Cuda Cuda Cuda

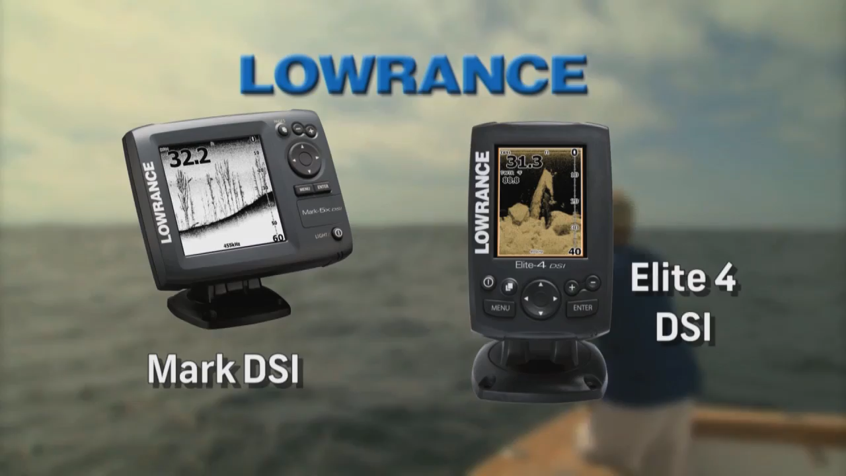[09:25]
featuring the photo-like detail of Lowrance structure scan.
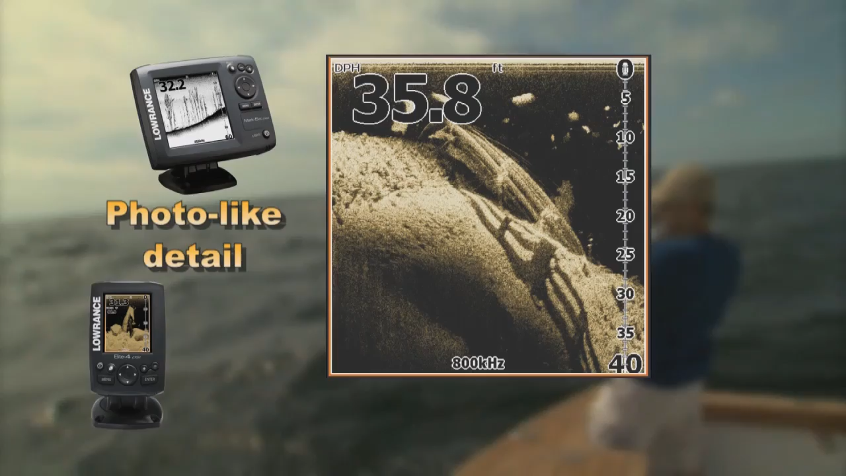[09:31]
On screen: depth 35.8 ft
Downscan imaging goes beyond sonar, making it easier to read and interpret than traditional sonar.